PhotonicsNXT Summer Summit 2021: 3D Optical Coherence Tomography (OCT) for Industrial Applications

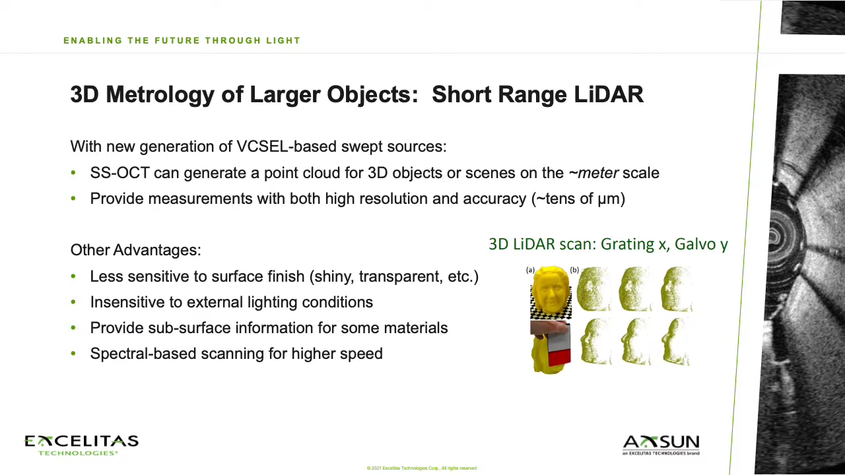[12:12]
Finally, it's even possible to replace a mechanical galvo scanner with a diffraction grating and use the fast spectral sweeping nature of the laser source to scan the probe beam laterally in one of the raster scan directions.